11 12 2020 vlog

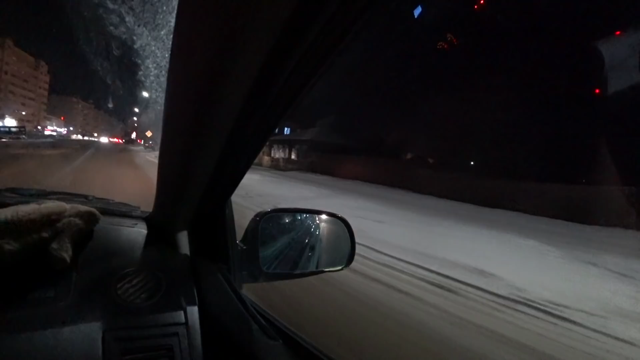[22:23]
У меня не работает. Да. О, елка! Елка, елка. Видите, какая у нас. Это не натуральная елка.
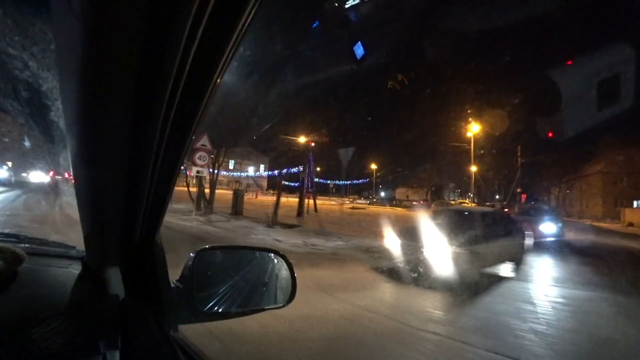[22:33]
Это просто елка. Будто форма искусственная, что-то там натянута на каркас. Ну, так-то красиво, да?